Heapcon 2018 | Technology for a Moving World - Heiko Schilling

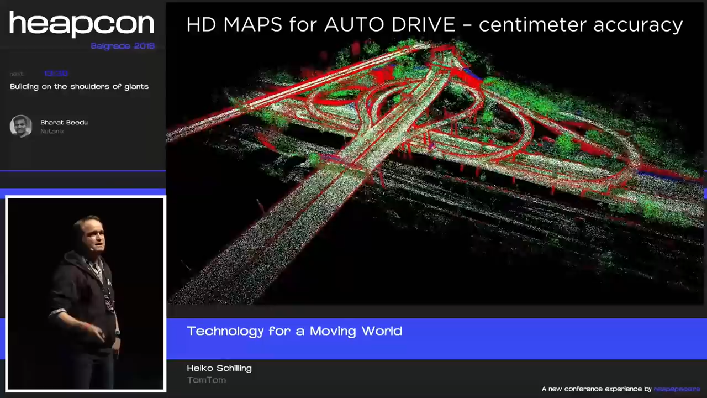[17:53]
That's the challenge and nobody has solved that yet.
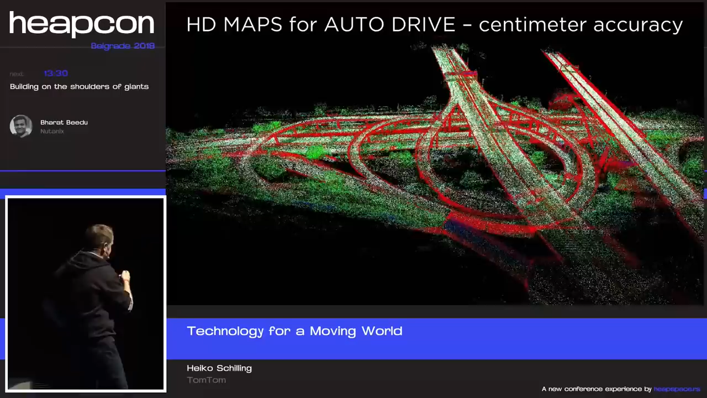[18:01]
So what you see here is a picture which took us 16 runs with what is called a mapping van.
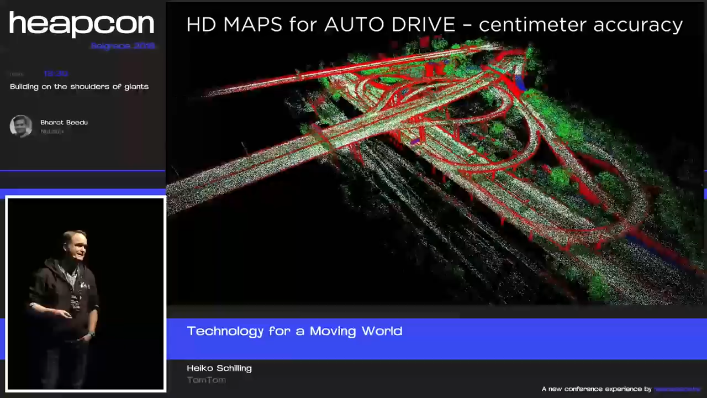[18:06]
So that's a van with sensors worth half a million euro. So you have LiDAR sensors, so laser sensors in there, radars, digital cameras, everything in there. And you need to try for crossing like this 16 times to actually generate a picture like this. So that would be the input into your self-driving car, so that the self-driving car then can orient itself, localize itself, and actually maneuver around this crossing.
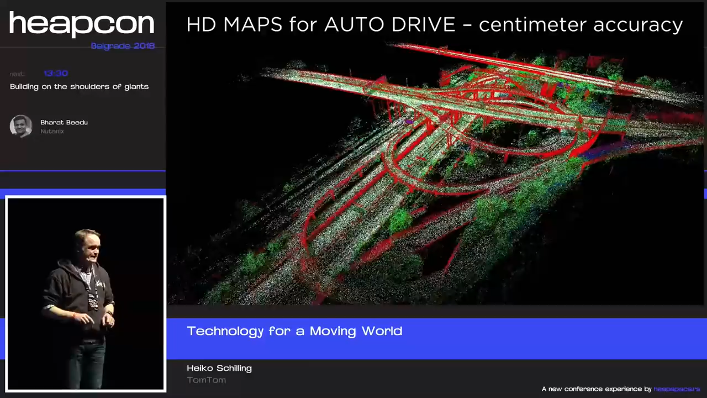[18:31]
So it's immediately clear that if it takes that amount of mapping, you need to come up with something significantly better than what you had before with the navigation map. And that's precisely what we're working on at the moment. So we have a set of technologies that can solve that without having to cross a crossing 16 times like this. So that gets you into the self-driving world.
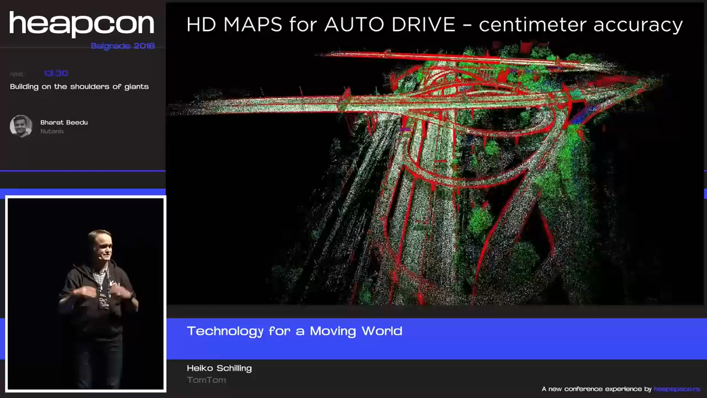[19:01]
And essentially, the map is needed because the sensors that you have in the car are not good enough. So for once, the sensors cannot look around the corner. So you need to have that to actually see what's going on at a broader scope around your car. Secondly, sensors are very sensitive against any weather conditions. So if you have rain, sun, everything, you cannot just drive on the sensors that you have on the car. And thirdly, any environmental models or any other participants or vehicles around you block the sensor data.
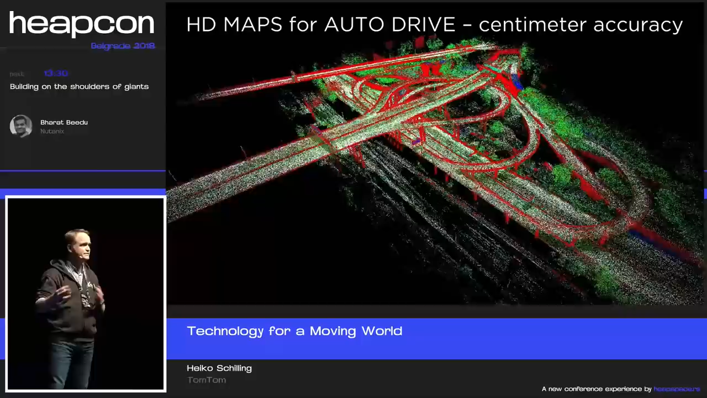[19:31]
So also there, you cannot just rely on sensors. So you need a map like this. And that is key to actually bring out self-driving car tech, global scale. And that is the reason. So nobody has a map like this. So we have 1 million kilometers covered now. So we actually have the largest coverage now. We also have a technology that we're working on that gets this up to date in a very accurate, close to reality fashion. But we know that it will take at global scale a number of more years.
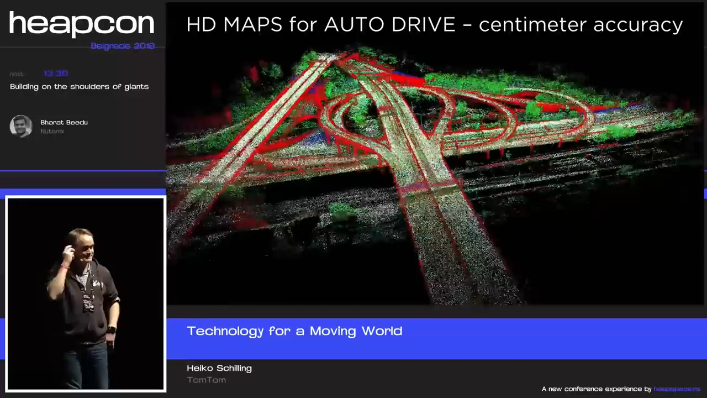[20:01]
That is the reason why I'm saying it's unrealistic that you see at scale self-driving cars out there within the next 10 years. So all the self-driving car techs that you see out there are actually very dedicated to a certain area,